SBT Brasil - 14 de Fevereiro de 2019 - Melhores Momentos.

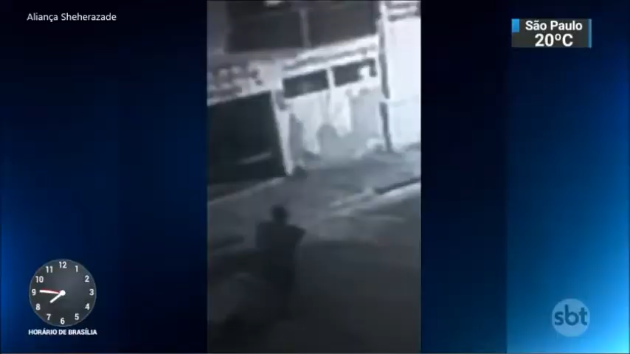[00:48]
Imagens exclusivas mostram a ação de ladrões de residências em bairro vizinho à Universidade de São Paulo.